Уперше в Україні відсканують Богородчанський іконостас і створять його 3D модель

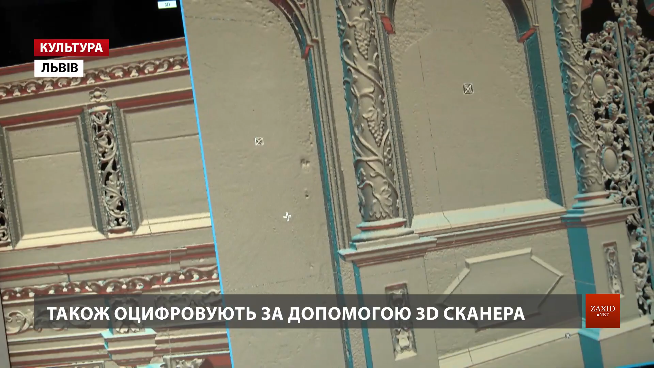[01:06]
Зараз ми будемо ще фотографії, які робилися, теж в спеціальній програмі зводити.